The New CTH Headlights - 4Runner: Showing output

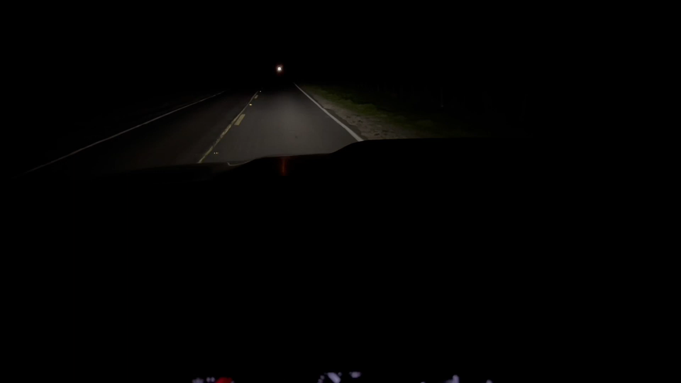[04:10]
so you got another car coming there so we'll drive slow hopefully that's the only one we can test the high beams but uh again these low beams are super bright for this type of road where there's no street light whatsoever again farm roads so okay okay
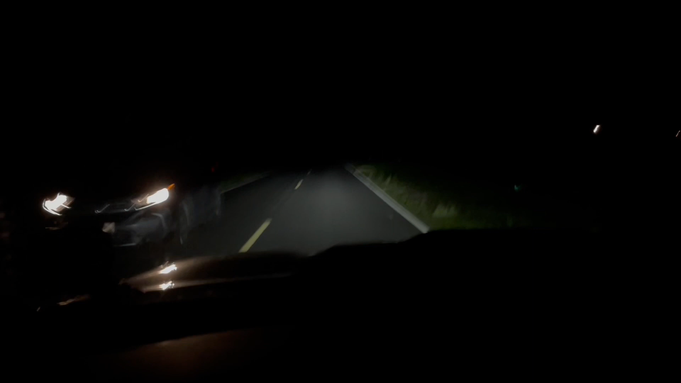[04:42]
so these are low beams here's the highs so yeah it's ridiculously bright uh the highs look like um uh my accessory lights like my light bars yeah yeah crazy all right that's it for now